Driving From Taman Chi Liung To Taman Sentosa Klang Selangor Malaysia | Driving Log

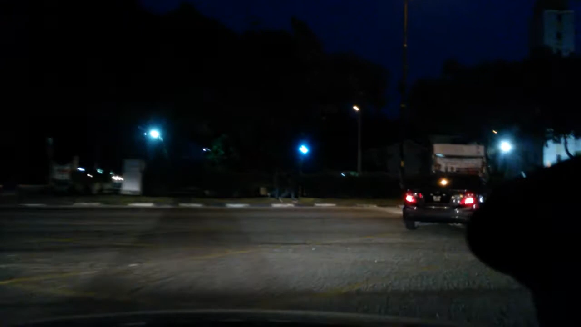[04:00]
Okay, this is typical Klang area road now.
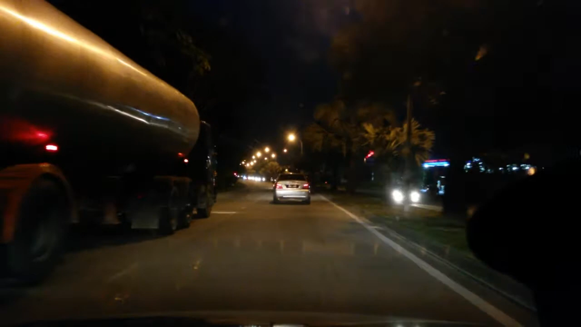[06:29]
get back to the left lane. Okay. So the road condition over here is not even, and but still okay. Still okay. The road is still okay. Area. Okay.
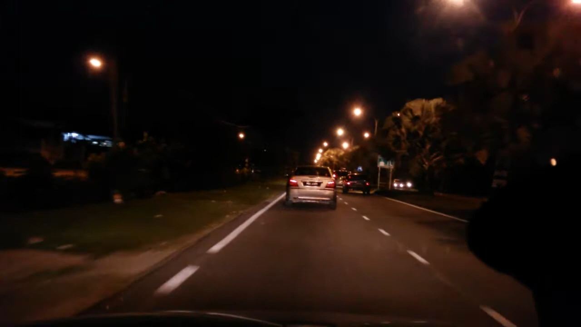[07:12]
Jalan Sungai Jati. So still moving. There's low traffic in front. Okay.
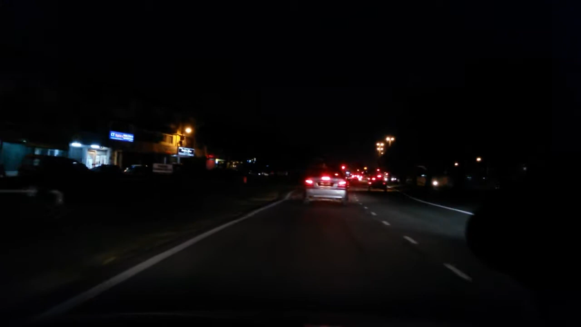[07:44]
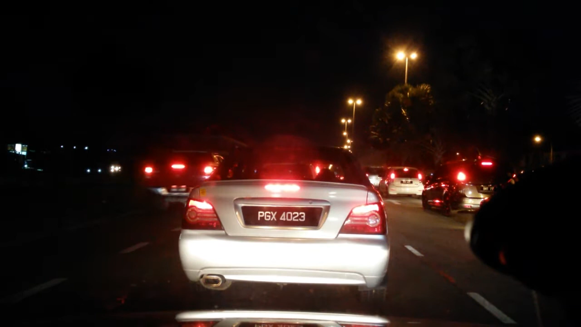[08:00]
Green light, so I keep moving.
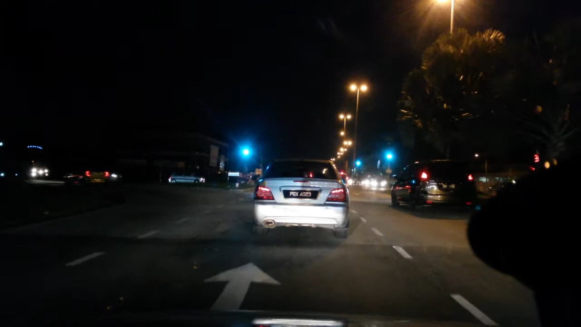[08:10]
Okay, you can see Jalan Sungai Jati signboard. Can you see it? Maybe you cannot see lah, too dark. Okay, never mind. Now this is what area, I'm not so sure. I have to check to the Google map lah. But this is toward the Taman Sentosa.
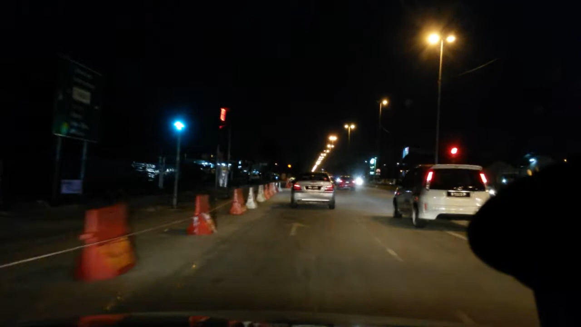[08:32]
Okay, toward Taman Sentosa T junction traffic light. I know it's not a T. It's a what junction you call it? A plus junction. A plus junction. Okay. Everyone is slow down, slowing now because it's another traffic light.
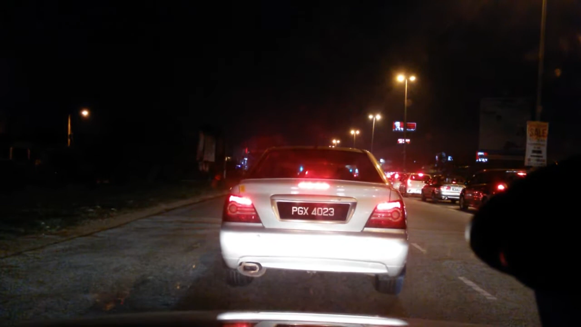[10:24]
right hand side. Okay, yeah, that's okay. This is my camera. Okay, so I just keep moving. KFC and Pizza Hut sign.